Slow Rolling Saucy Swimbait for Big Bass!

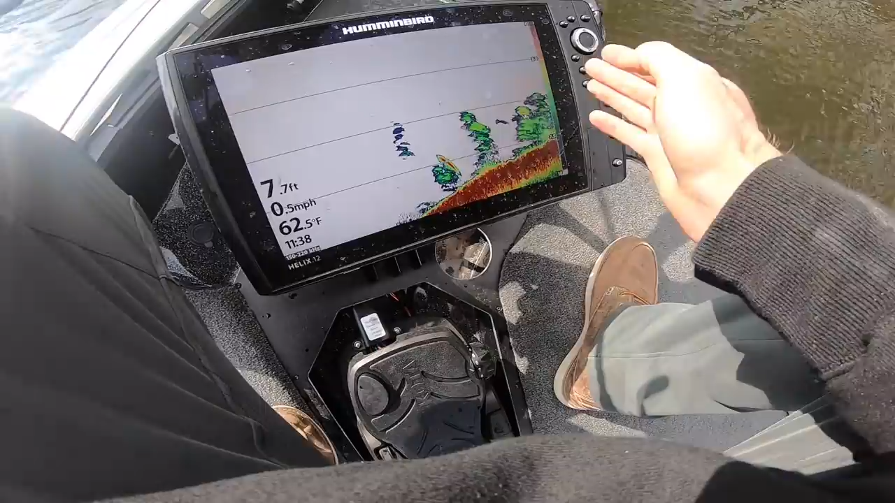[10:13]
On screen: depth 7.7 ft, water 62.5°F, speed 0.5 mph
if not really where we've had the most bites is on just little staging areas little points this is when Rob gets the most excited this